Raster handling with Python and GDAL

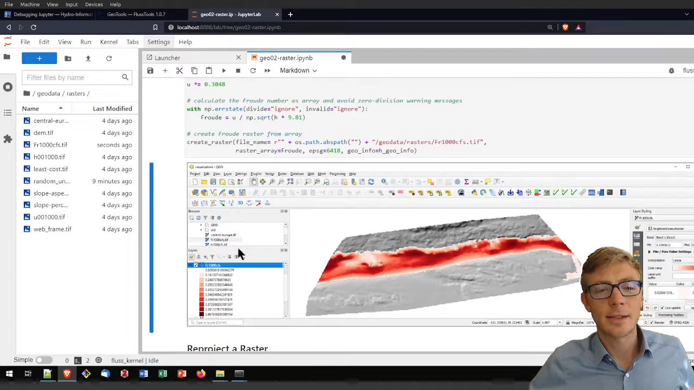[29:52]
where you can import it and maybe use some nice symbology like a color ramp to visualize the Froude number in this section.